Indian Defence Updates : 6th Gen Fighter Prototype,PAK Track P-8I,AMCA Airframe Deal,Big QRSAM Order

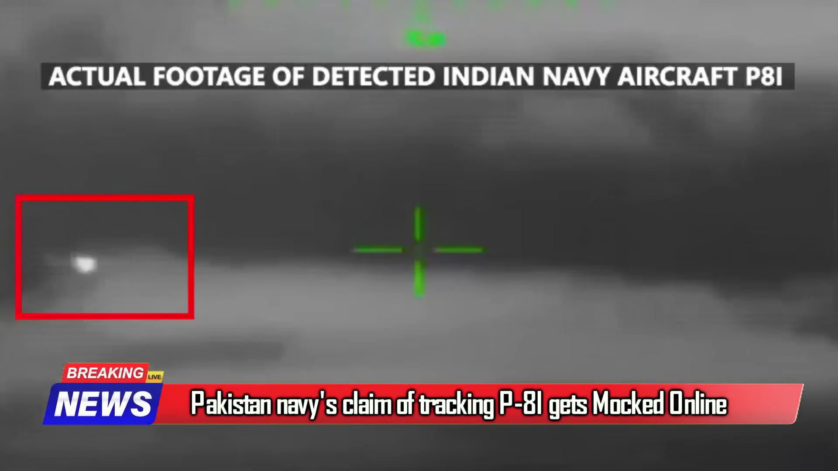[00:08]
In yet another propaganda by Pakistan, Pakistan Navy has announced that it has successfully tracked Indian Navy's P-8I aircraft,